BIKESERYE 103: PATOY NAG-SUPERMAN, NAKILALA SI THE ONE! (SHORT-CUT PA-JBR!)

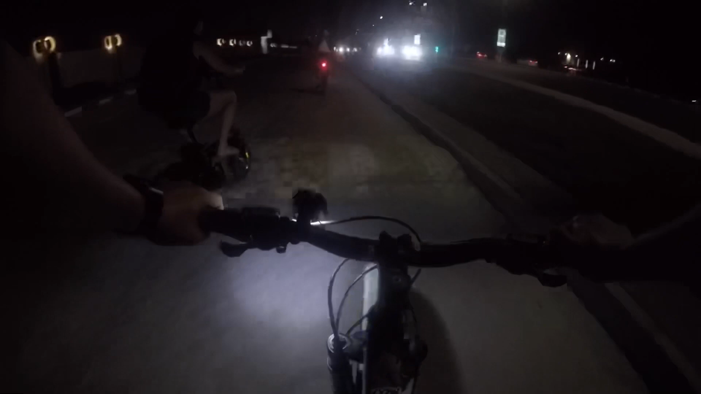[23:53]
So, ayan po. Pumipedal na siya, mga kahanep. Iiwan na namin to. Patoy, mas naiiwan pa tayo eh. So, ang oras na stoplight kami doon, 7:09. At siguro mga 15 to 20 minutes na doon na kami. Iiwan na namin si Ate Rasha. Bahala na si Patoy dyan kung makuha niya yung number. Basta kailangan namin marating yon. At we'll see in a few moments, next 10 to 15 minutes, kung saan tayo dadalhin ng ating mga tuhod.
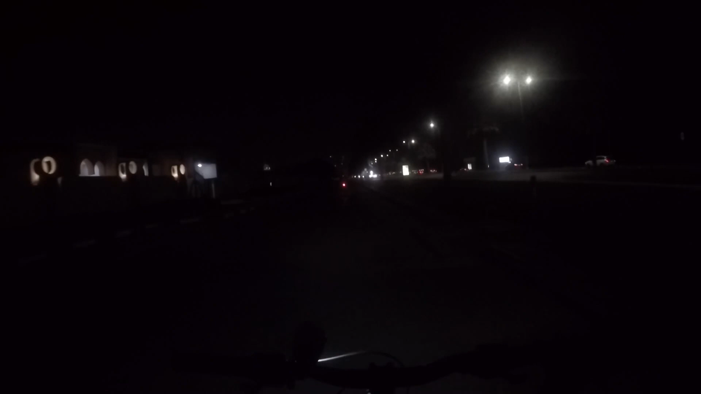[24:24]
Let's go! Same area tayo, King Salman bin Abdulaziz Al Saud Street. Dito tayo sa area na to. Okay, we'll see each other in tres, dos, uno, cut. So ito na yung bike lane. At tatarahan ko na si Patoy.
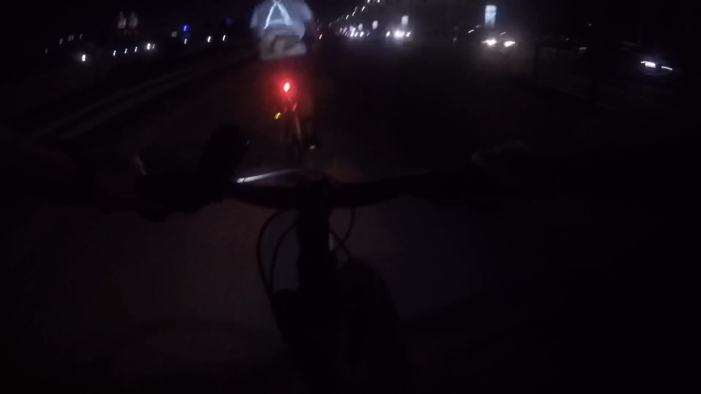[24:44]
Dubai tram to, susundan ko na si Patoy kung gaano siya katatag. Bali ito na yun, ang oras natin ay 7:15 na ng gabi.
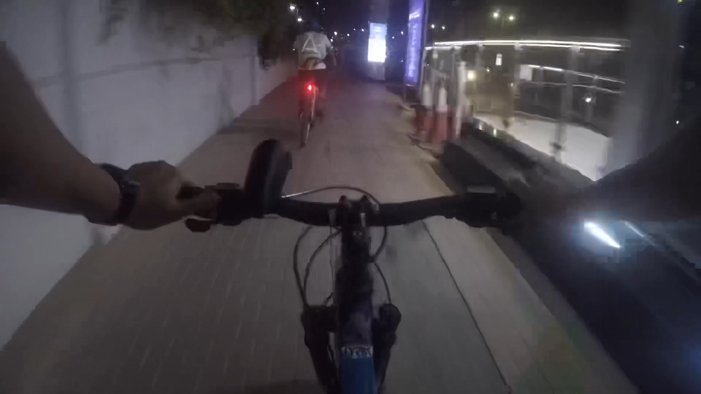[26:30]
Uy, uy, ano na? Kaya na, nagtrako na si Patoy. Habulin natin yan. Bilis namin, oh. Red. Tingin ka sa karsada to, ya, baka may dumaan.